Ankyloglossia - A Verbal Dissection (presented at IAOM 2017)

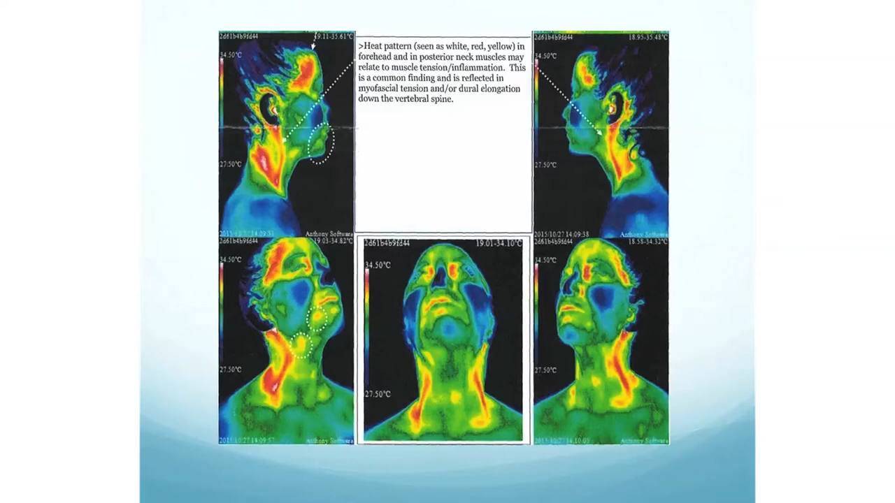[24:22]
You put your finger on the floor of the mouth, and they jump from it being so tense and overworked. And so here's a heat map of an individual that came into our office, and she just brought this as part of her workup. And I found it so fascinating that she holds all this tension.